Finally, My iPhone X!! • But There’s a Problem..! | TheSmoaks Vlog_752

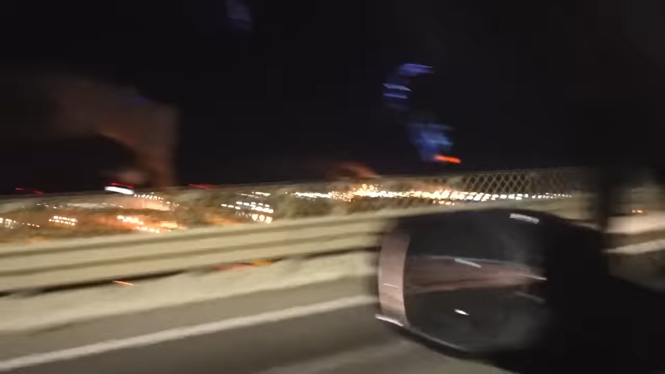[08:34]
this bridge used to be lit up way better than this now you can't even see it hardly
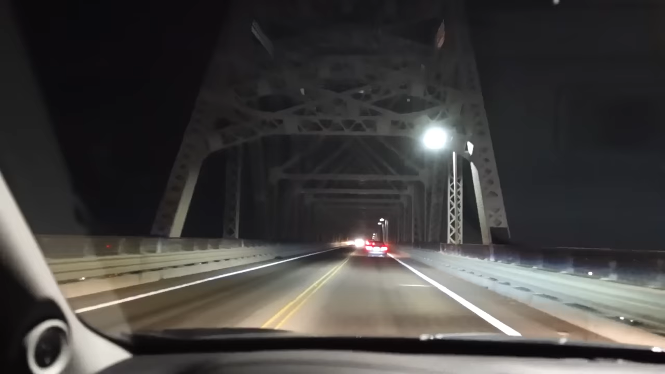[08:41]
taking away all the fun so we're back to Castle Rock did full circle
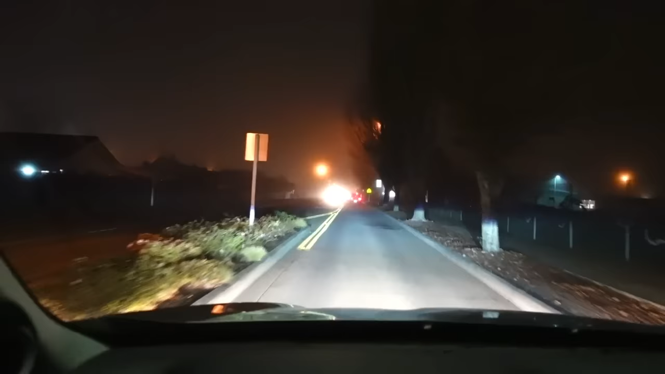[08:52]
we're here this morning back again tonight but it is foggy out here we're trying to come through here and check out some Christmas stuff if they got it out it's not a light it's a stop sign
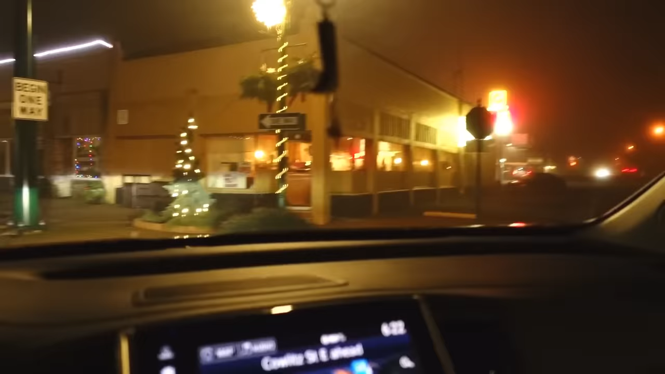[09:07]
yeah a car a gal looking at her phone just ran that stop sign right in front of us I was just about to turn
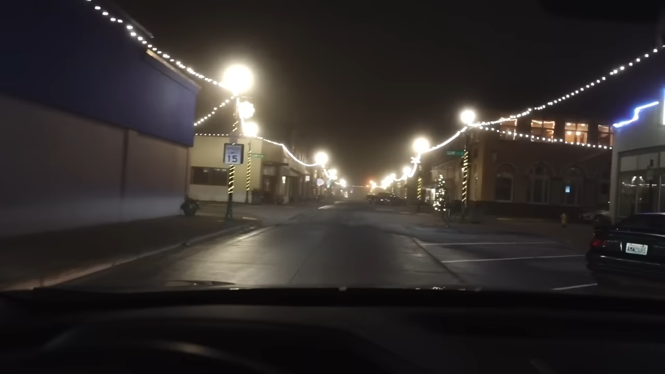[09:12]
yeah buddy there's some Christmas lights heck yeah they dolled up a little Castle Rock real nice yeah ain't that birdie mama
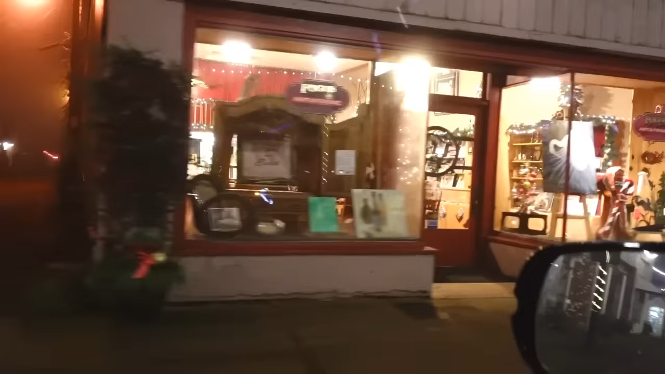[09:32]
Castle Rock man yeah yeah they really spruce this little place up it's so cozy there's little streets everywhere
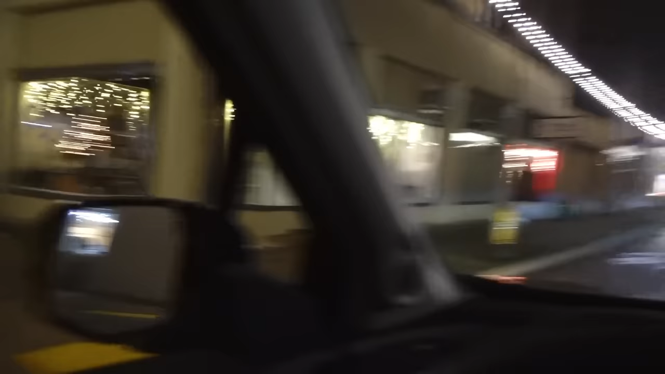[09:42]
people out and about doing their little stuff
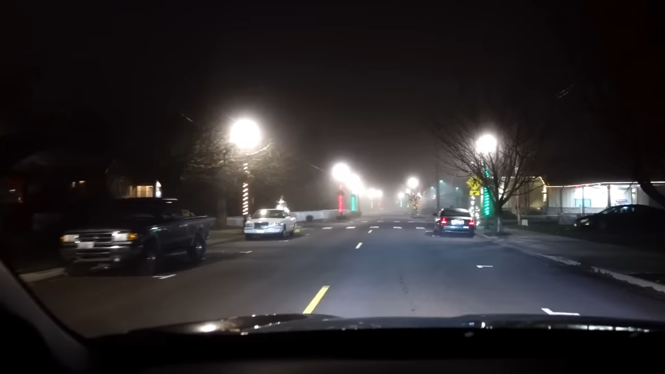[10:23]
the light poles yeah isn't that pretty that's pretty cool stuff
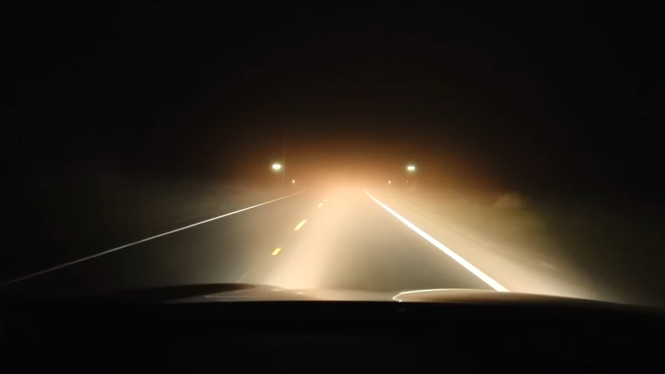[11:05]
yeah buddy she's foggy out here tonight